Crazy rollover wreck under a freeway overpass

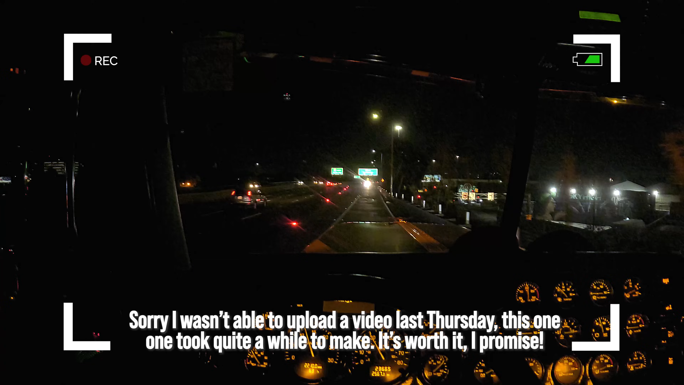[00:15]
It is, let us see, not even 2 a.m. yet. Oh, just past 2 a.m. to the T. I'm joining my father here on the 10 East. Transition from the 5 South.